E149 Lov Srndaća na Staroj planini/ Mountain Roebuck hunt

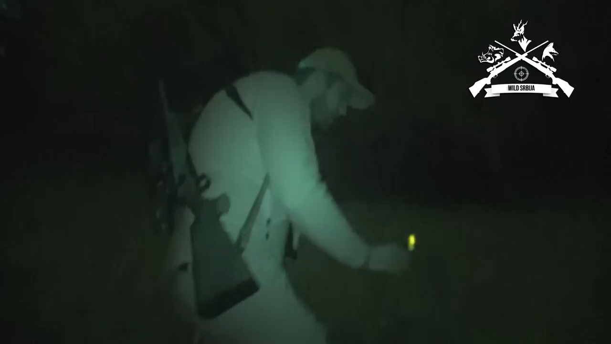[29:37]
Nije bilo puno mrdanja.
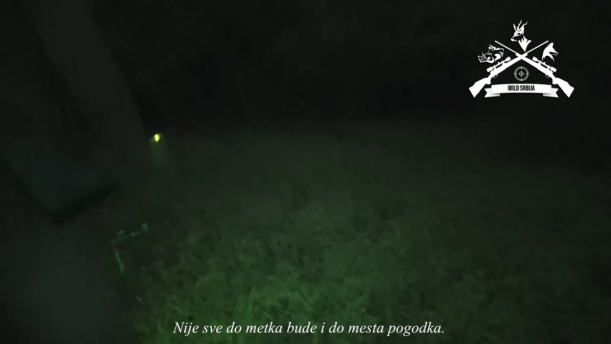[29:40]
Čekaj, jel imamo krv? Evo krv ovdje. Evo dalje. Dobro. Evo ga, tu već pojačalo. Dobro. Evo još.
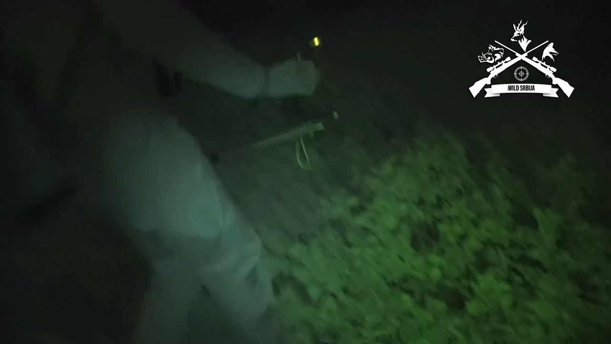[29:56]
Biće to dobro. Evo vamo drvetu.
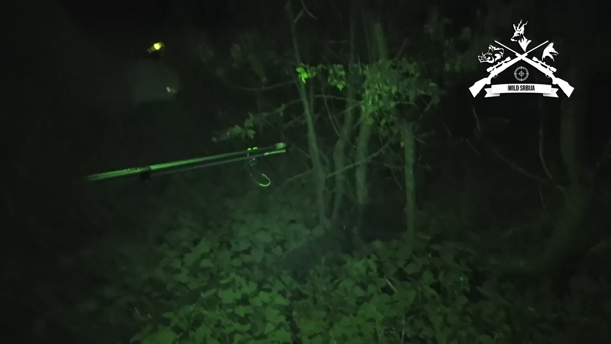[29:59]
E, tu već on gubi svoju putanju. Putanju, to već dobar znak. To je već dobar. A, dobri kleti. O. Nisam zabaciti. Tu smo. Tu smo. Tu smo. I odličan pogodak. Vidite, izašao je on je točka se ti vidio.